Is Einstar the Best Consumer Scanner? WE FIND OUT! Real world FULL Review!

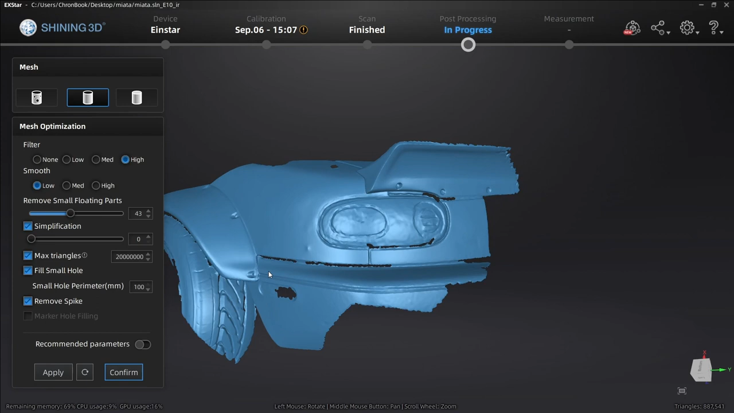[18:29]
We can pan around. You can see the dent in my quarter panel. Okay.
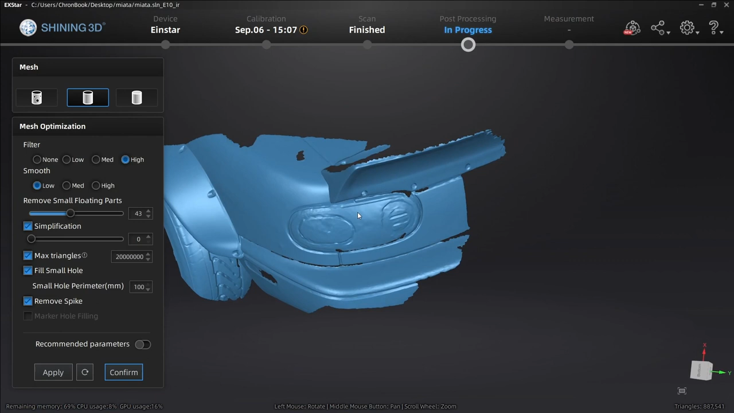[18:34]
And now this is going to be great to reference data. If you want to build something, let's say this was the front. Let's say you wanted to build some canards. Let's say you wanted to, you know, redesign your taillight housing. All the data you need is here to trace and do everything you want to do.
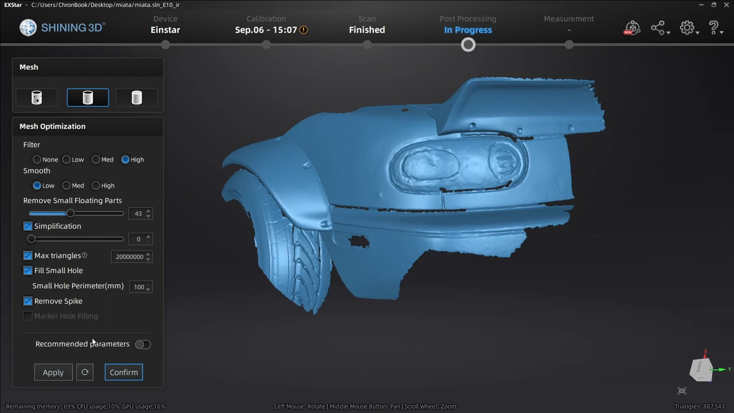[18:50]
You can play with all of your mesh options and get the best model that you want to get. So let's hit confirm. Now we have our mesh editing page. We can simplify our model. We can optimize the mesh. We can smooth the mesh. We can remove small floating parts. We have auto hole filling, which is pretty awesome. We have manual hole filling, which shows the holes. You click the hole and it fills the hole.
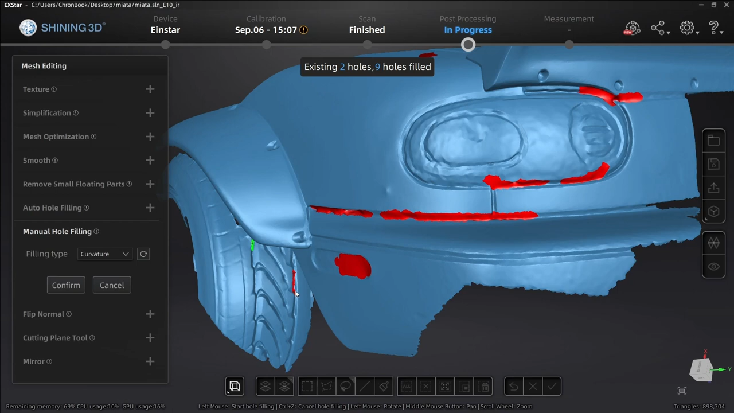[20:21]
And just for fun, we'll fill these two. Now look at that. We have a pretty clean model. Let's go ahead and confirm. Check that out. Very nice. Very, very nice. Look at the detail on the duck bill. So, the detail and this would be a lot better detail if I had sprayed it first, if we had any sort of better lighting. And when I say sprayed, I mean with some sort of powder spray. There's a million things I could have done to make this better.
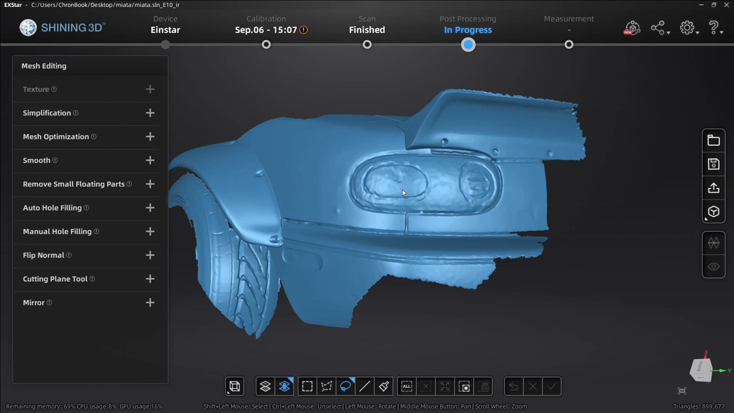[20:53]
We did this in the roughest, most raw, fast scan type scenario. I mean, literally, you saw me on the camera. It was just a minute or two. We can also use a cutting plane.
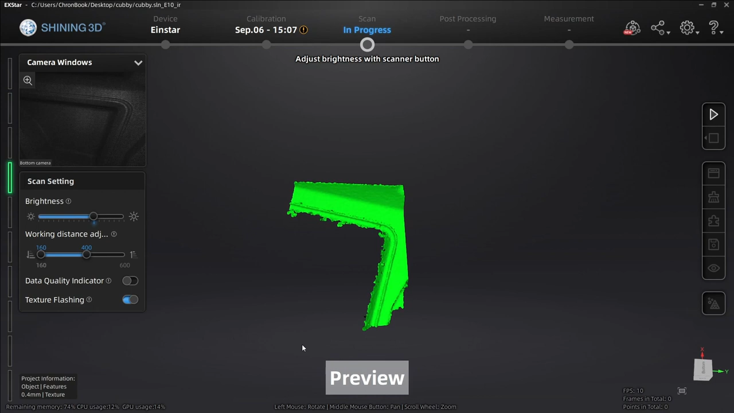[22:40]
Turn the brightness up a little bit. Then let's also increase our working distance so we can fit more of that cubby.
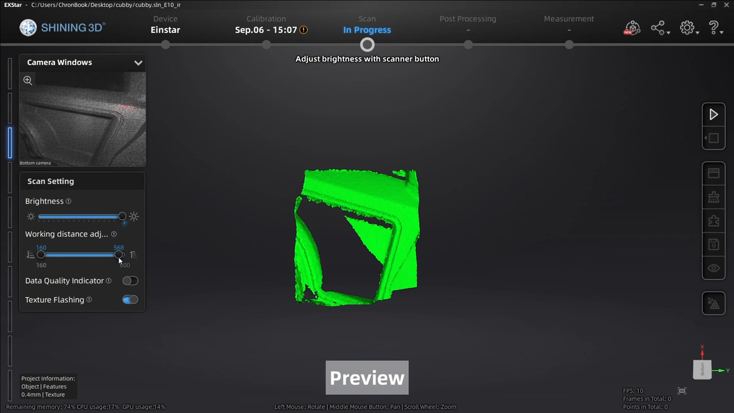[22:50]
Okay. Now let's go ahead and start our scan.
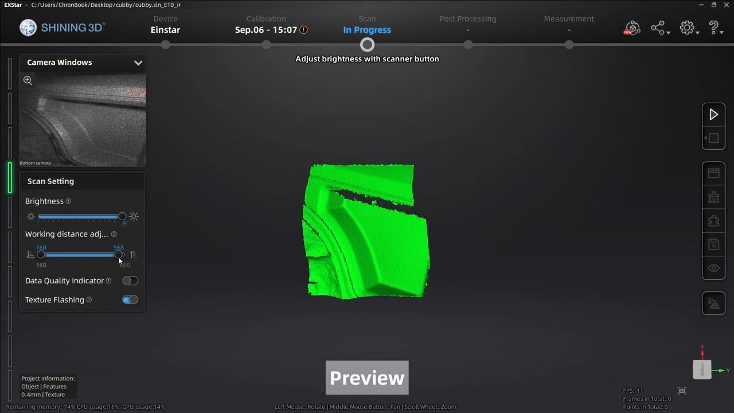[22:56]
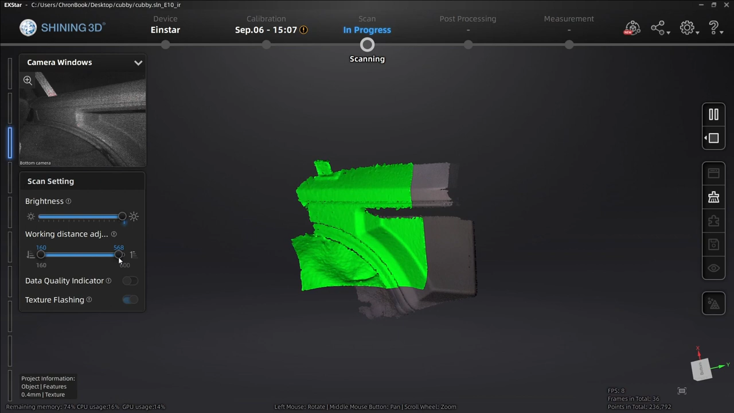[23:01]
So, I'm going to pick up some features so that way I have some good tracking.
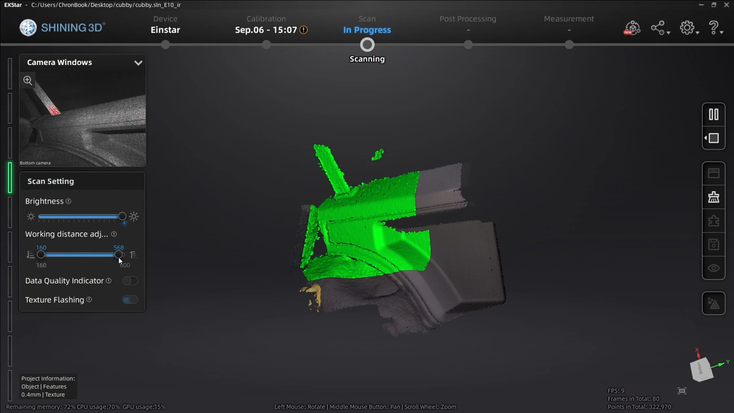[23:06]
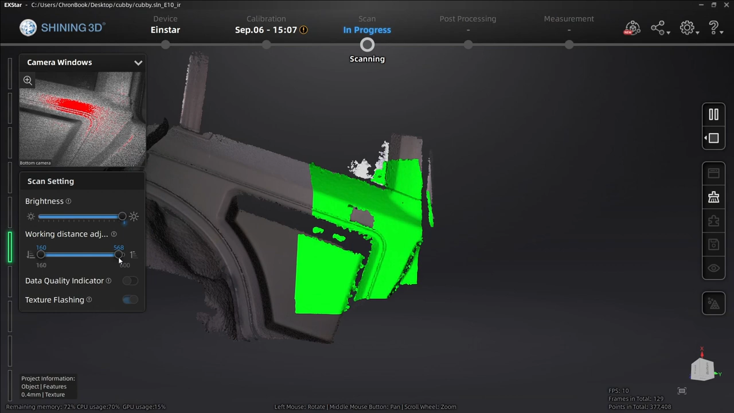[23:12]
It's tracking pretty well. We're getting into this cubby here.
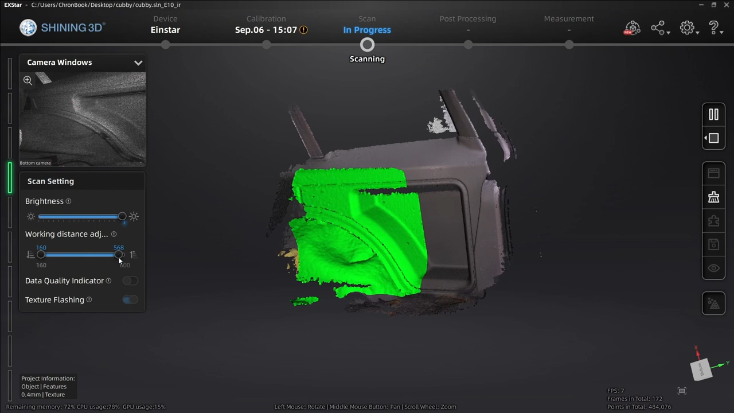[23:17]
Let's go ahead and hit the cubby from a few different angles and fill these voids.
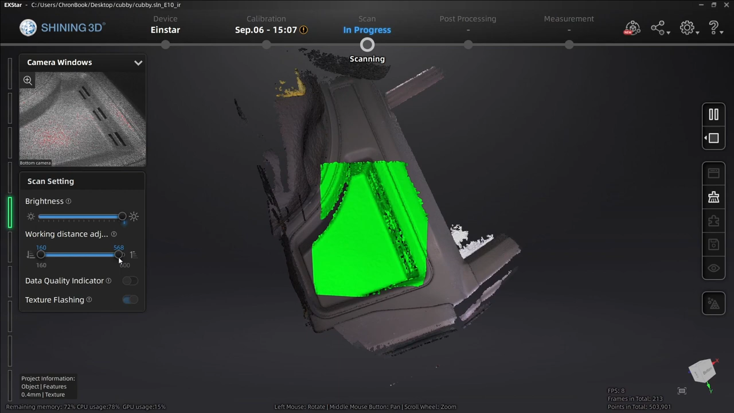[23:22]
Look at that. There we go. Get up in there. Get up into that void. Let's move it back. Let's move it closer.
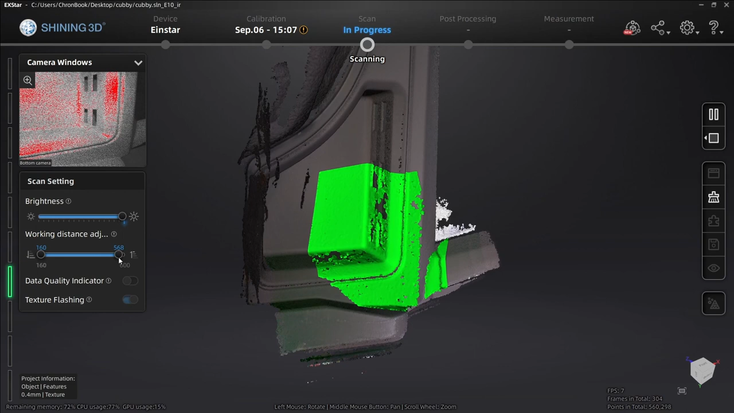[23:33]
Let's rotate it. And let's try and collect as much data in that cubby as possible.
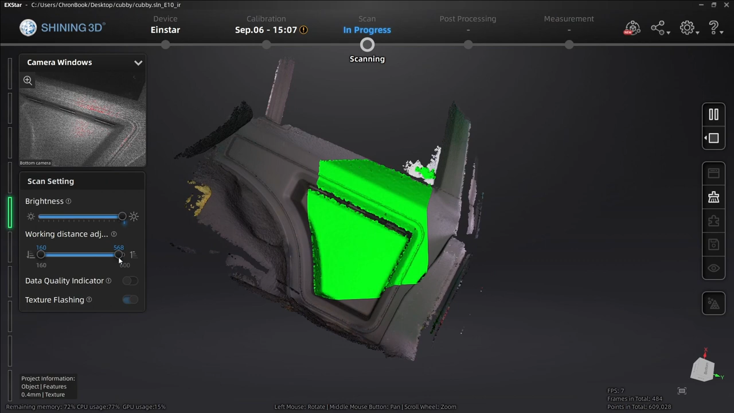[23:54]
We're going all the way around it.
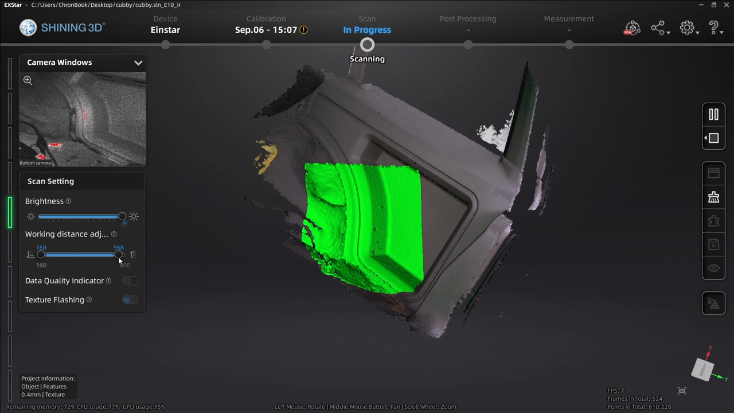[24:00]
Get a nice distance here. Nice brightness. I think it's like in this scan.
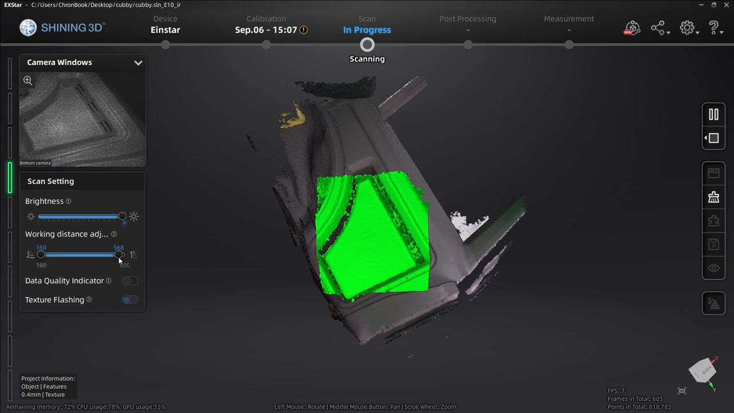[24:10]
Now, let's get some additional stuff in there,
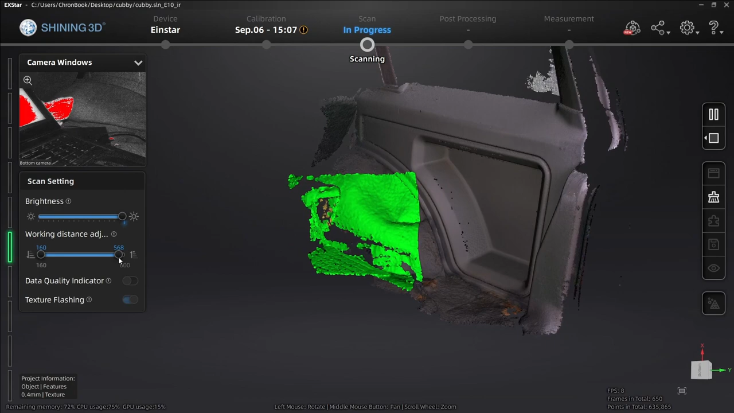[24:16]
like the laptop in the back of the seat, just to show you some extra texture detail,
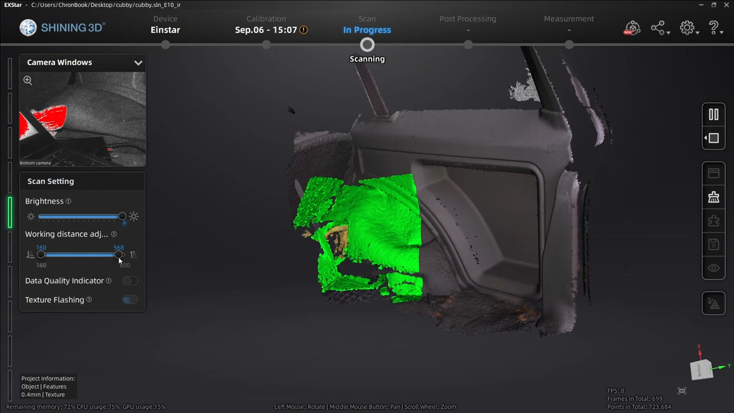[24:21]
just for fun. Because this scanner is crazy.
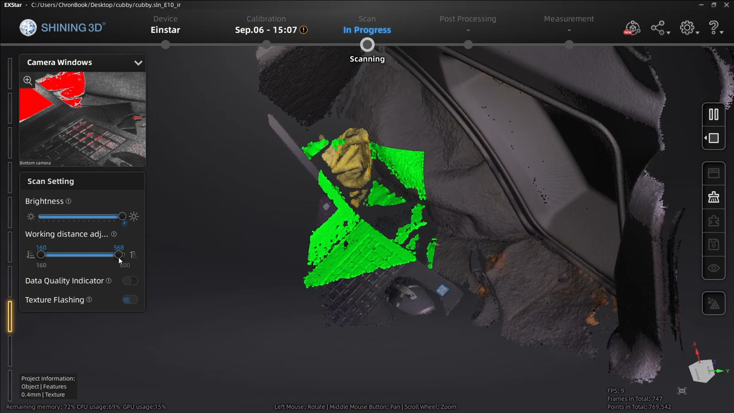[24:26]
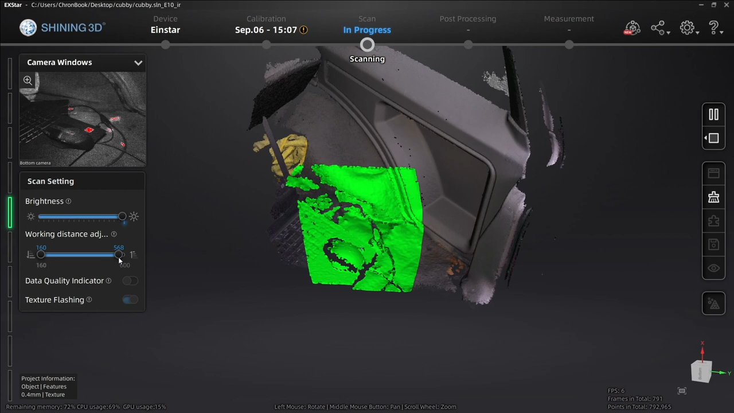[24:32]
We're still picking it up. It's still tracking really well, straight up off of feature mode, okay?
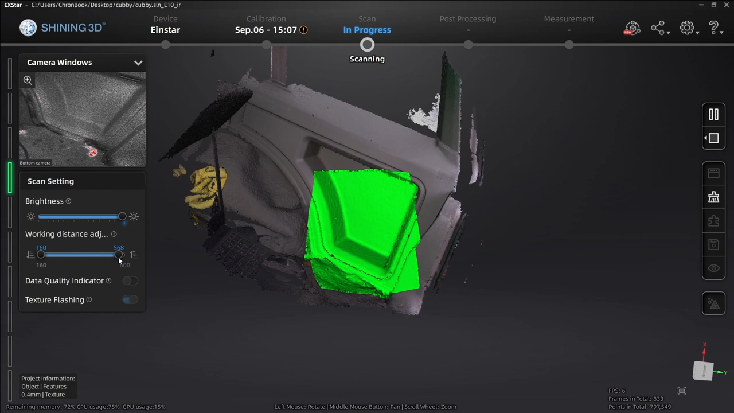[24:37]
All right.
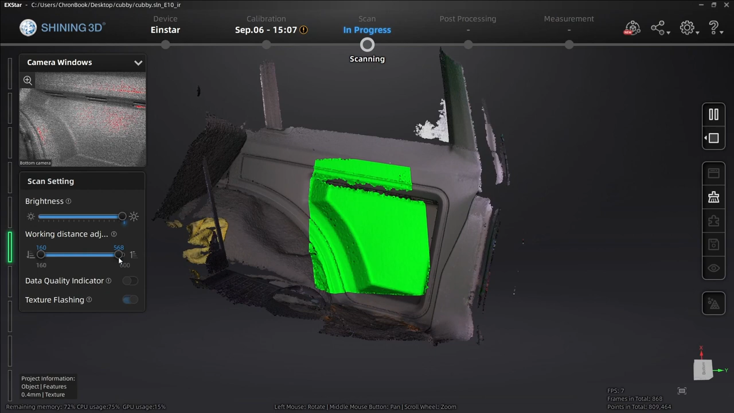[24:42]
Now, let's get back to this cubby. Let's get back to this cubby. Let's collect a little bit more data. And I think we're good. I mean, I know we're good. All right.
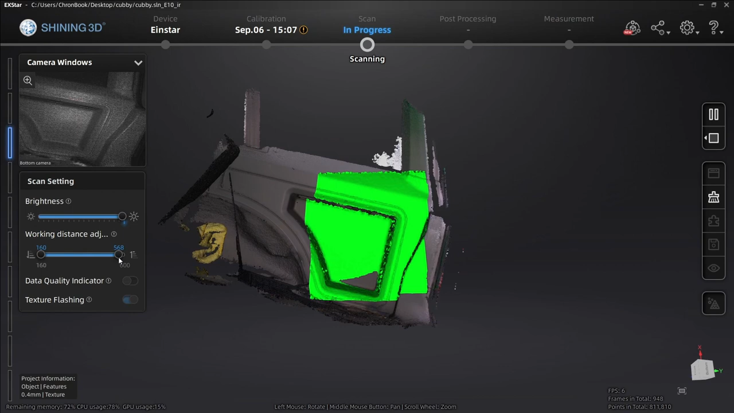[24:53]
Now, let's look at our scan.
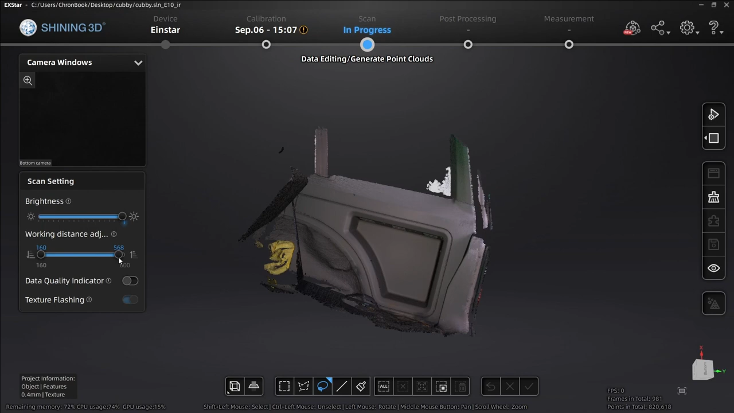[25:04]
Now, check this out, you guys. Look at this scan, okay?
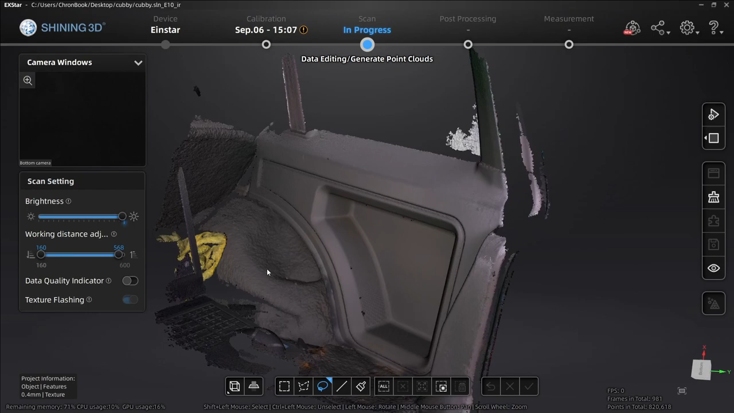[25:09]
Look at this texture detail. Look at what we got going on here. We got my rag.
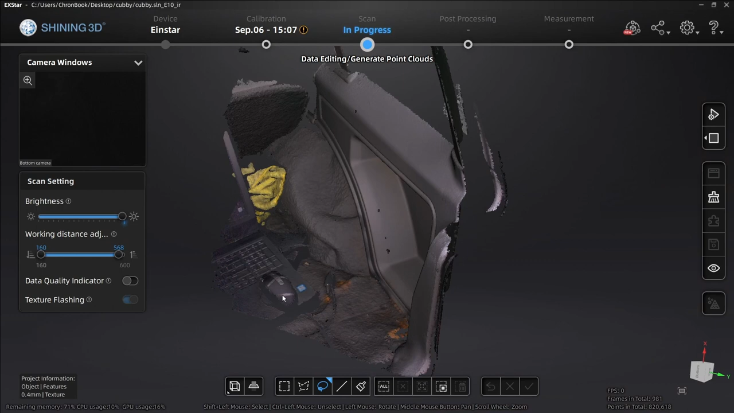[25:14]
We have my mouse. We have the cubby, okay? And now, let's say we just want to take this cubby, okay?
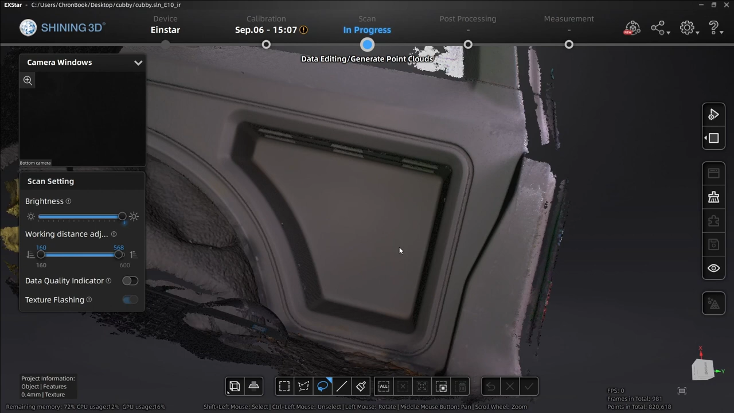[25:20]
All I want is the cubby. Let's go ahead and... Lasso is my favorite tool. You can make a straight line. Plain cut is pretty badass as well.
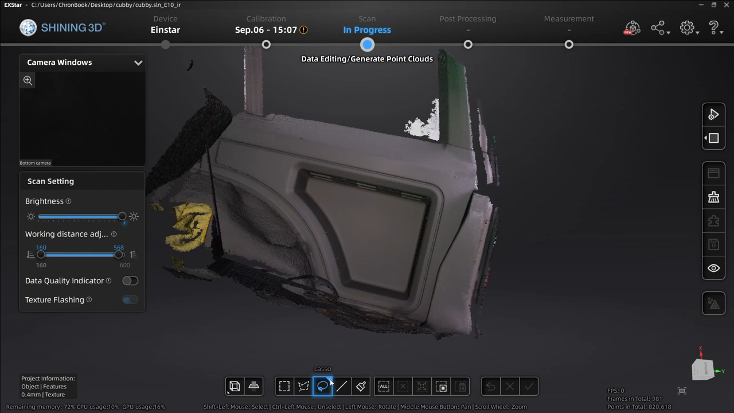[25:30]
But lasso is fast. I don't feel like a cowboy in X-Star. So, let's go ahead and delete this data. Let's zoom out. Let's go ahead and delete this data.
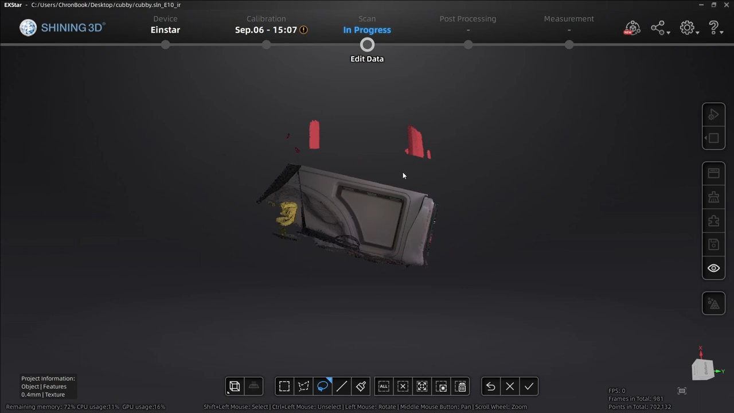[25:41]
Let's swing it around.
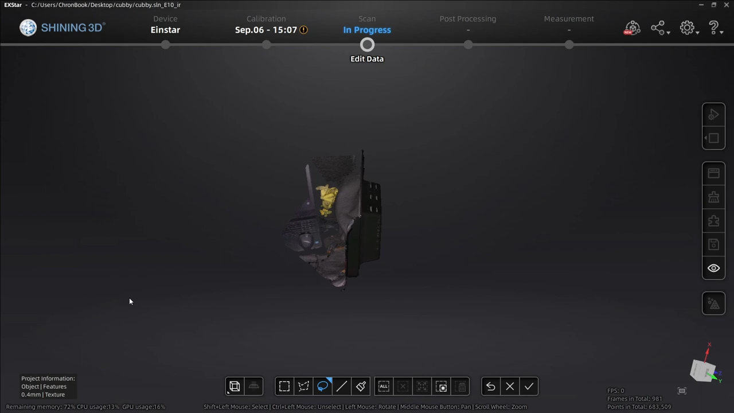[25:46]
Let's go ahead and delete all of this data because we don't want anything in front of that.